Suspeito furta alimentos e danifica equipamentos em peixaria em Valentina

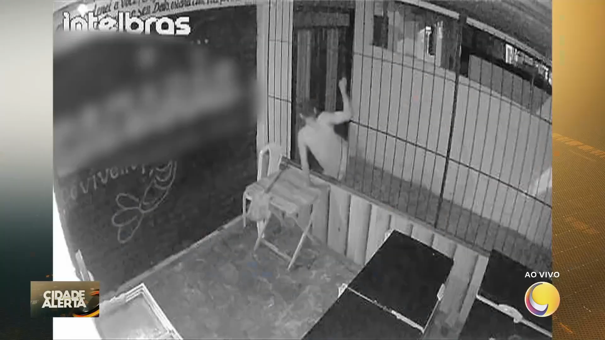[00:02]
O alvo foi uma peixaria que fica localizada na rua do Jarro. Segundo a proprietária, o criminoso arrombou uma grade da frente e entrou no estabelecimento.